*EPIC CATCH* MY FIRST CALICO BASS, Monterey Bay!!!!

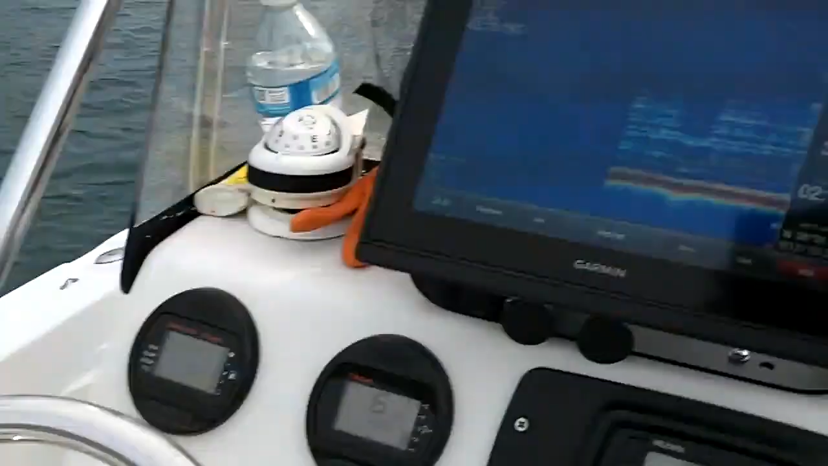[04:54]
all right guys look we got it on now we gotta do the linking
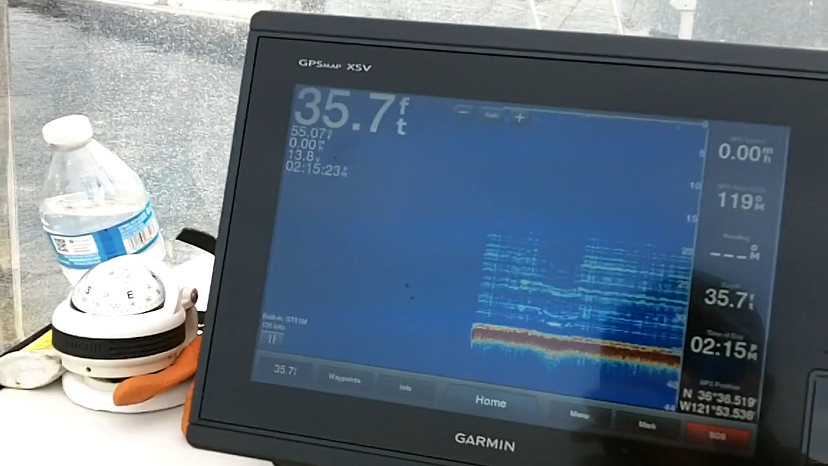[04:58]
On screen: depth 35.7 ft
and we gotta wait because we're on we're on with the tech guy but if we call him we just get put back in the waiting